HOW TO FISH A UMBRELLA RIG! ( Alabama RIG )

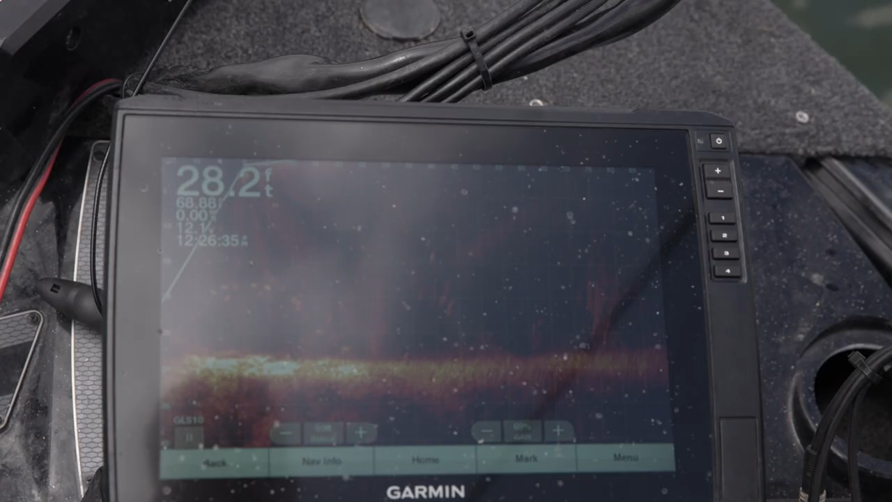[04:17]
On screen: depth 28.2 ft
I'm using my electronics to kind of scan around to see where those trees are at.
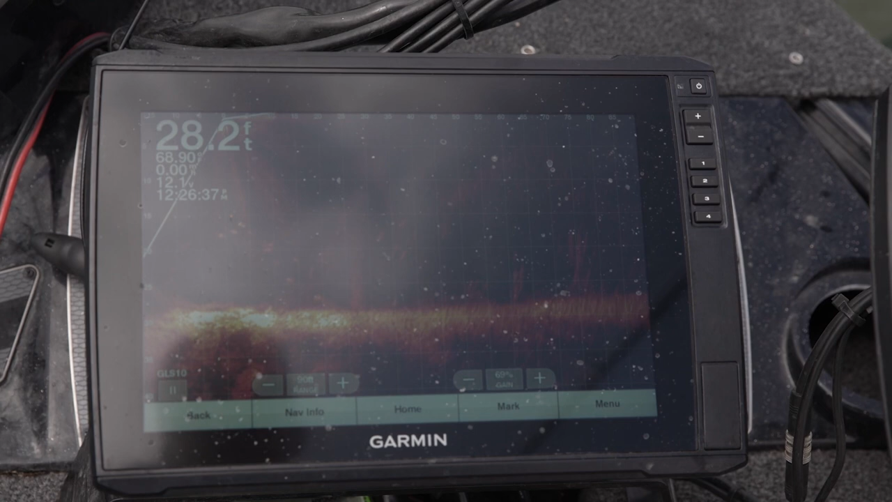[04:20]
On screen: depth 28.2 ft
There's a lot of trees underneath the water that we can't see right now. Like a literal forest.
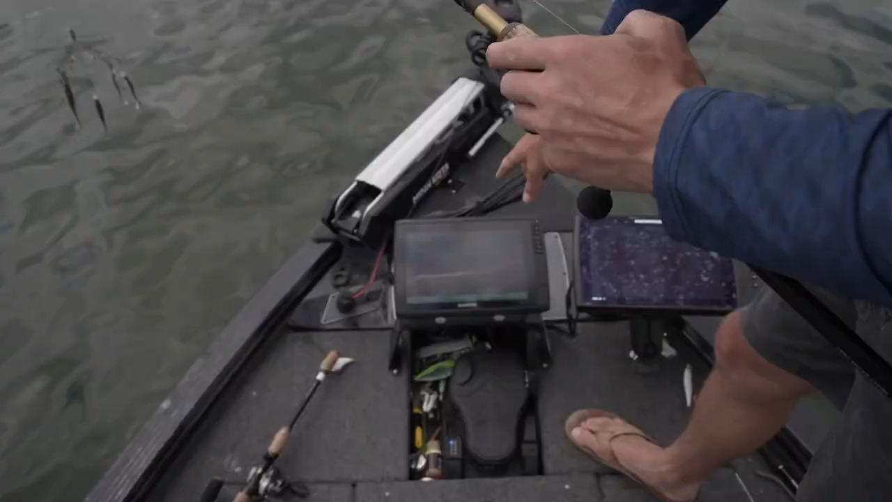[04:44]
There's a bunch down there on the graph.
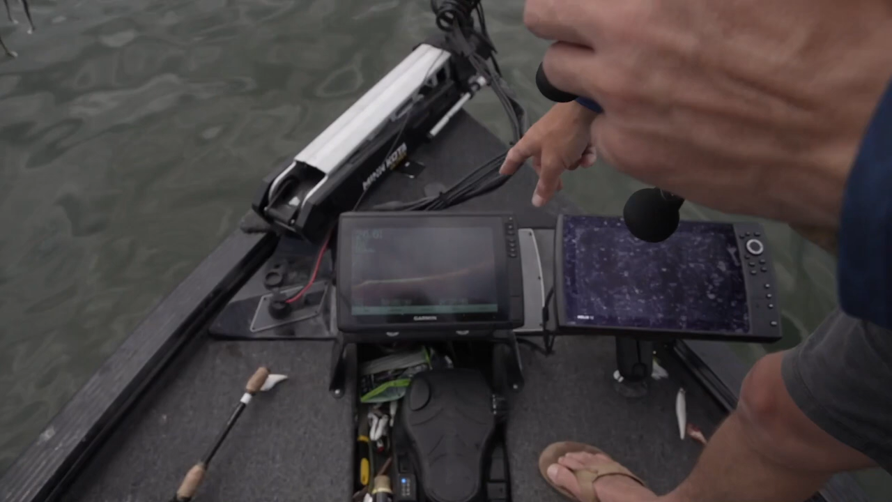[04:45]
A couple of big ones floating right out in front of me.
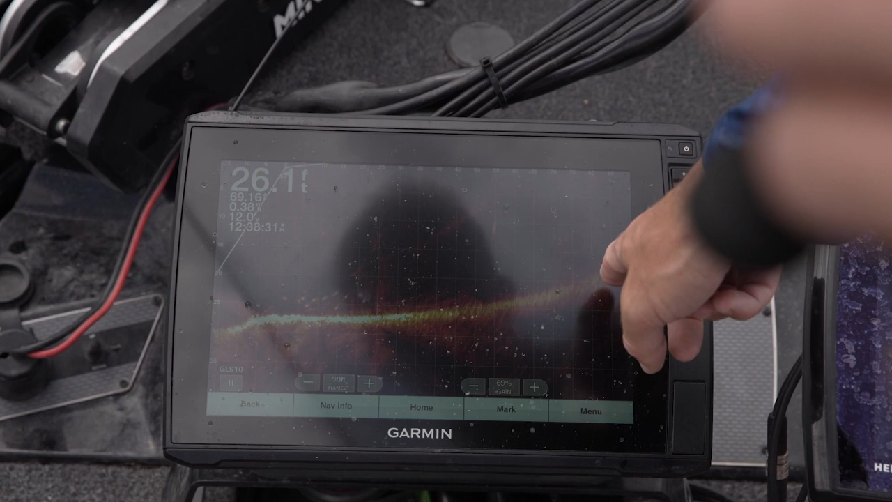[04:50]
You can see that's where that contour starts to get a little bit shallower. So, I'm going to keep my boat positioned right here.